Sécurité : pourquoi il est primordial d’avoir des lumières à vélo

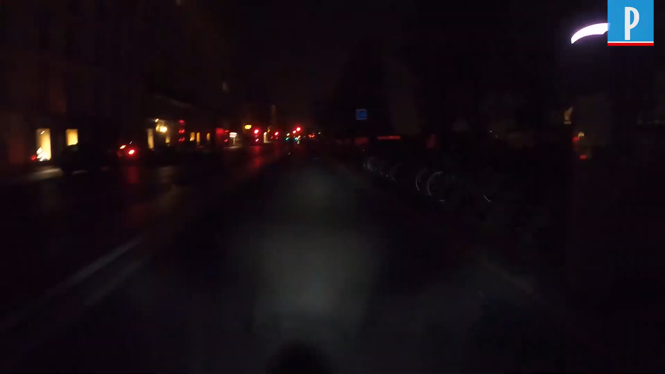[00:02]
Tiens, lui par exemple. Bonjour. Bonjour.
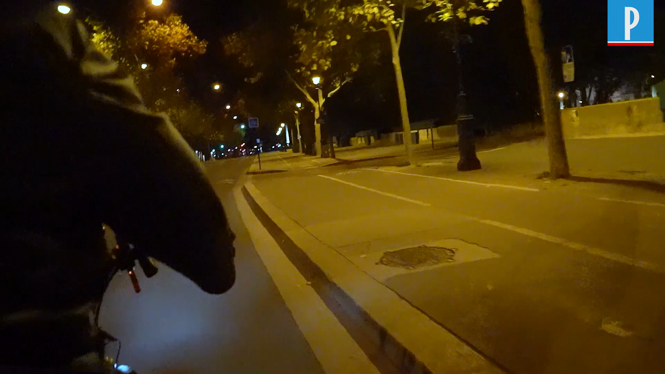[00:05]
On a vu un monsieur passer là, il est totalement invisible.